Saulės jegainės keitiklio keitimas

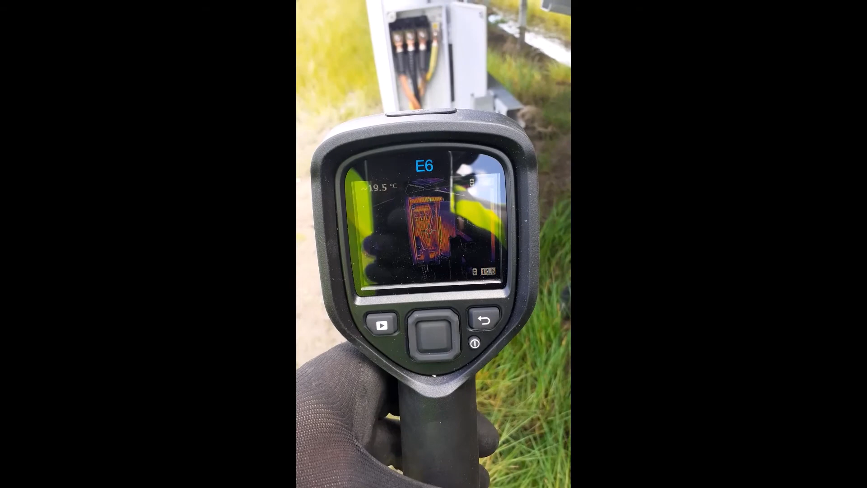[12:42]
Tai va, pagal infraredo matavimą anomalijų nėra. Bet kokia atveju reikės grįžti po poros dienų patikrinti užveržimus ir temperatūrą dėl viso pikto.